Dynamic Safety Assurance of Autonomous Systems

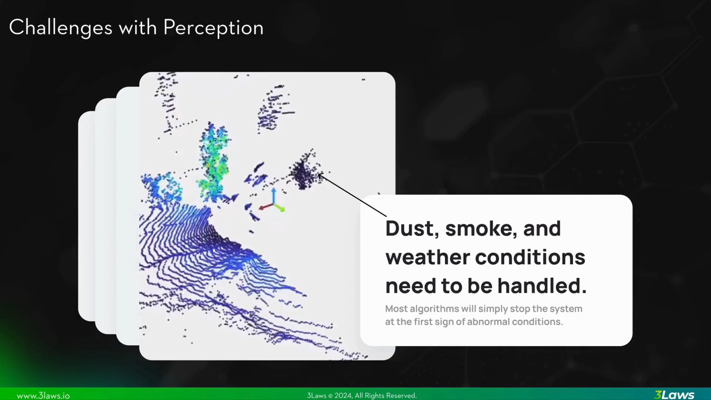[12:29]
More information on the environment is necessary to make decisions that dynamic safety systems must make, resulting in the need for these sensors. A universal safety layer must be able to handle things like smoke, dust, and adverse weather conditions to enable operations in challenging environments without stopping, like shown in this video.